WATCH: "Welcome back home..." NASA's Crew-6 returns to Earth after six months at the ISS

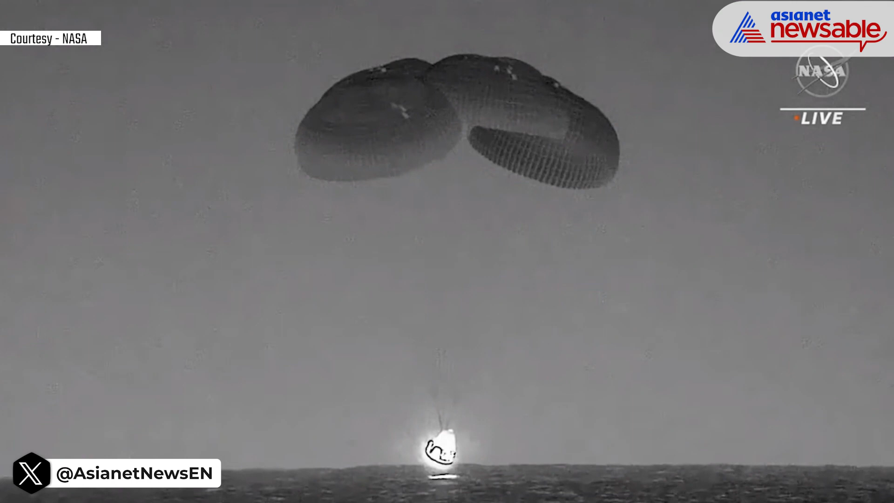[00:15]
There we can see splashdown on screen.
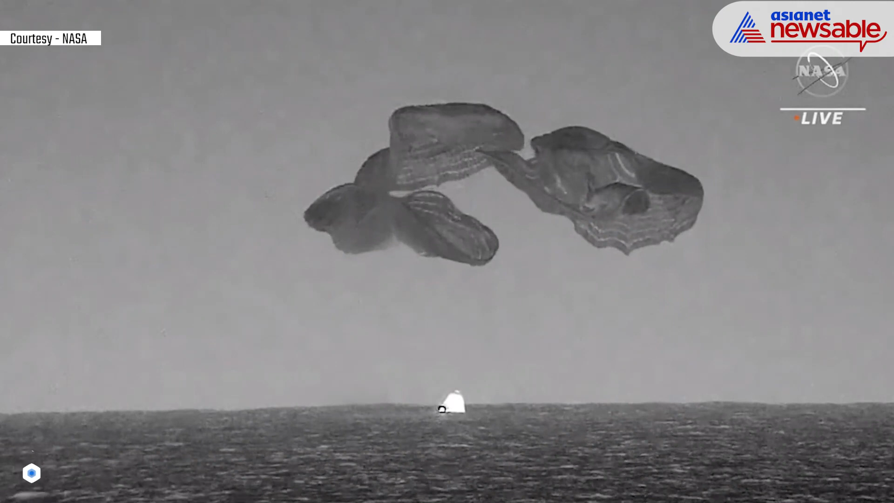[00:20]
Those parachutes are then cut and released. Copy, stable one.
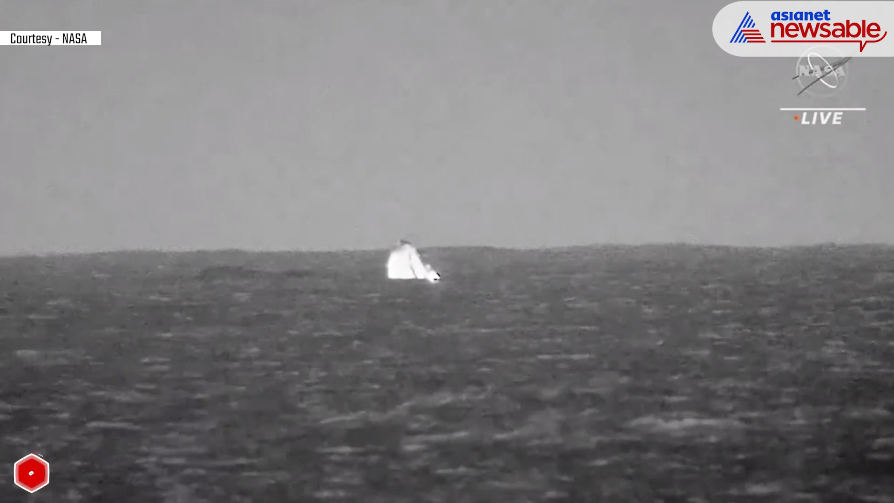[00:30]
Dragon Endeavour on behalf of NASA and SpaceX, welcome back home. Thank you for flying SpaceX. Thanks SpaceX, Endeavour. We greatly appreciate all the support from all the initial training through the launch, throughout the mission, keeping us abreast of all the status of the vehicle, and all the support all the way down.